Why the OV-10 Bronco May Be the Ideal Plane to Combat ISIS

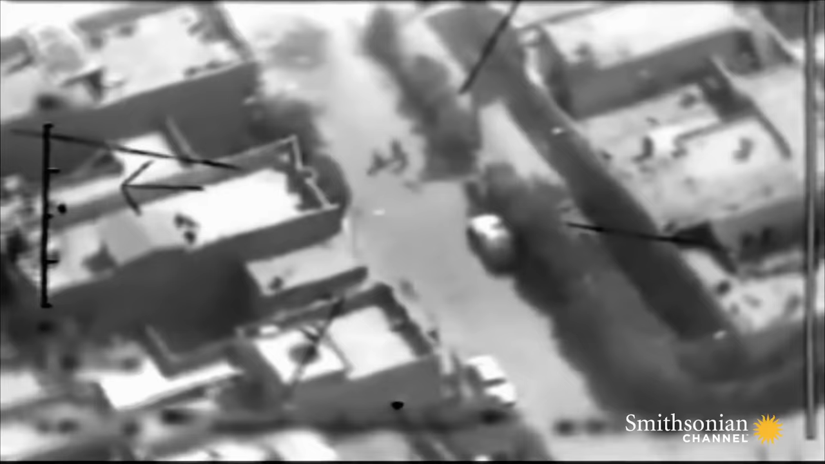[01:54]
Intelligence verifies that the men in the building are ISIS insurgents and gives the Bronco the okay to fire.